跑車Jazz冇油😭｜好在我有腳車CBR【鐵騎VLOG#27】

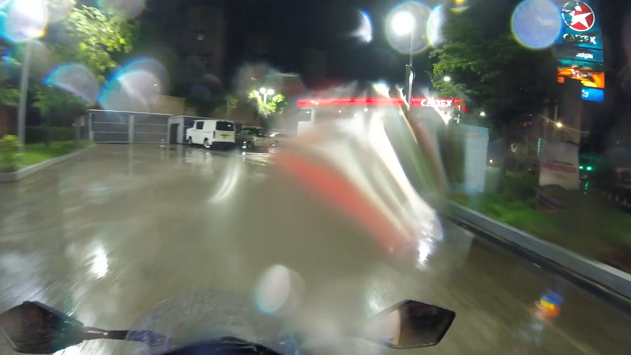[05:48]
慢慢咁样驶入油站。
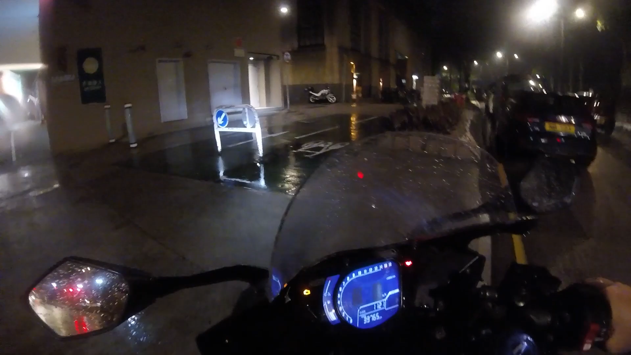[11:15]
今晚咧，我就要赖低部艳灵喺街边先，倒推去呢个有人拍开电单车嘅巷仔嗰度。